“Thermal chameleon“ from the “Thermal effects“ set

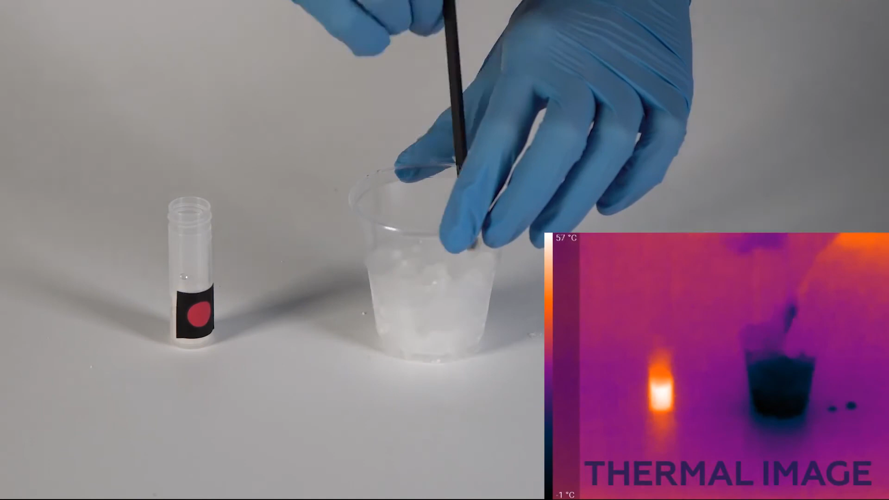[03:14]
However, the decrease in temperature when calcium chloride is added to the ice is much greater than the increase in temperature and it doesn't prevent the cup from freezing to the stand.